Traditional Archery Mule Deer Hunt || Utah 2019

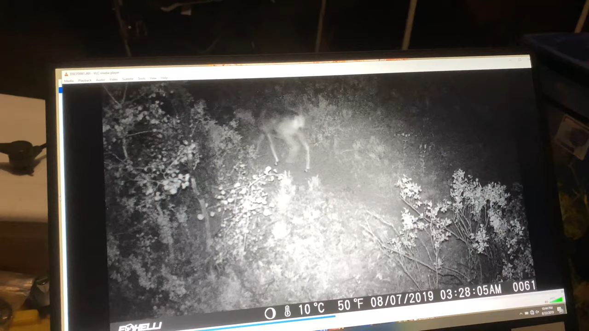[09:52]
I think that's the one we saw tonight. Need to watch that again. So that's a 3x3, right? Yeah, he is. Look at his belly.